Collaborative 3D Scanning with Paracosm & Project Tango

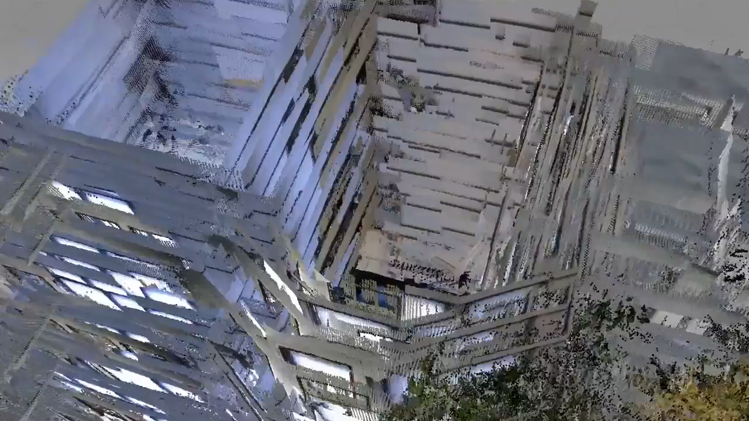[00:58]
other cameras and put them back together seamlessly, no matter in what order they came in.